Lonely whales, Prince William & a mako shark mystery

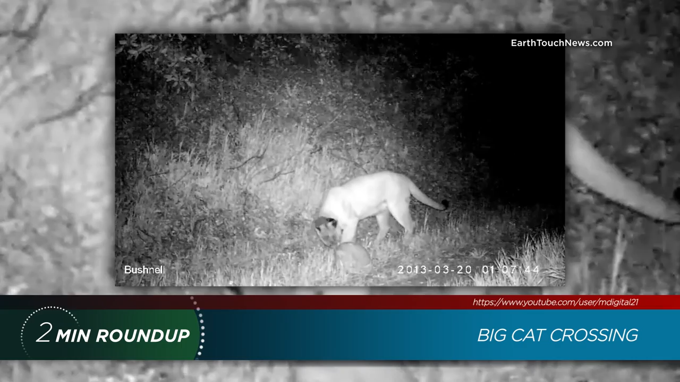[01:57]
Officials suspected it was the infamous cougar P-22, but photos revealed this cat is an uncollared newbie.